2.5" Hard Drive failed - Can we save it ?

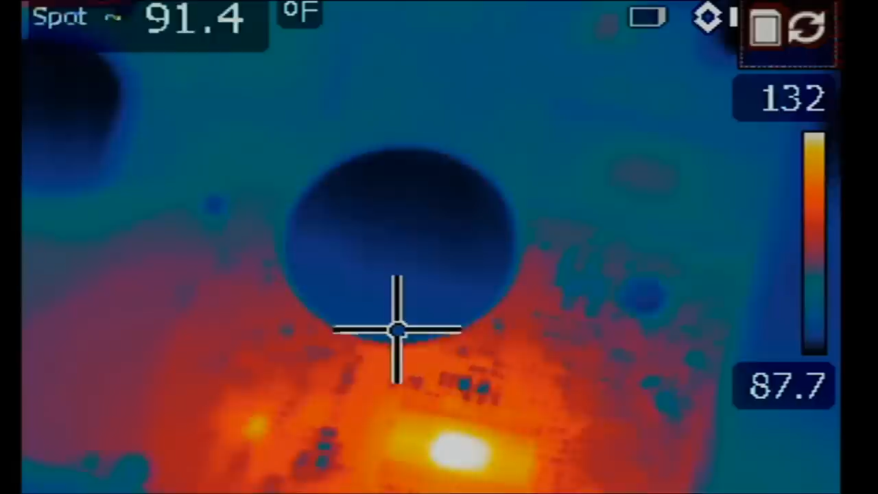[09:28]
On screen: spot 91.4°F
So look at this. We have a heat spot right here on that big chip. And we have a heat spot right over here.
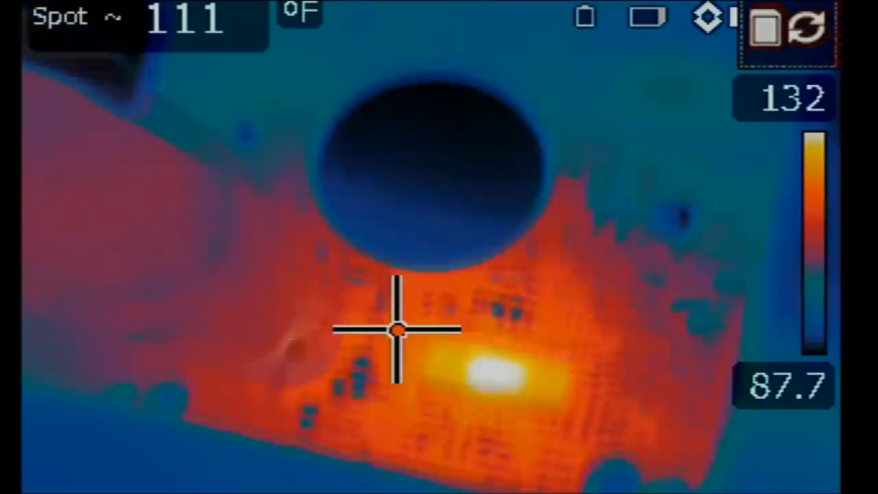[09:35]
On screen: spot 111°F
What's this? I see it. We got it.
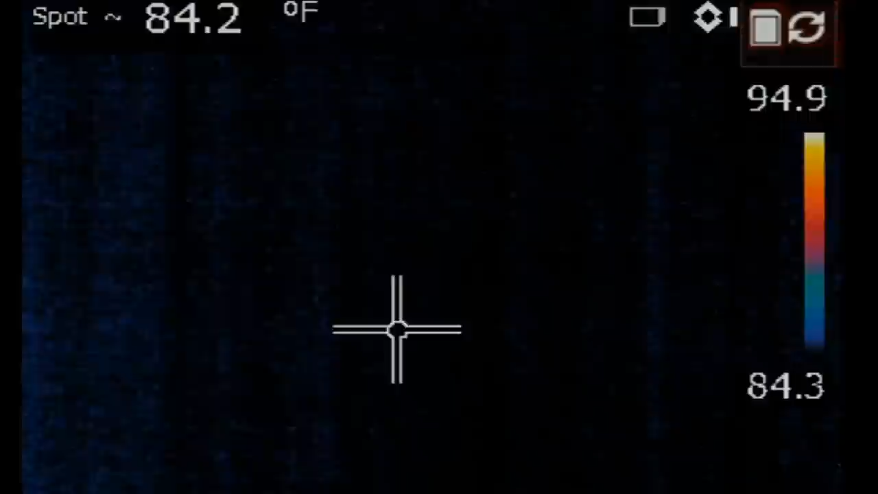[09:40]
On screen: spot 84.2°F
We got it. Look at what's heating up. This guy right here.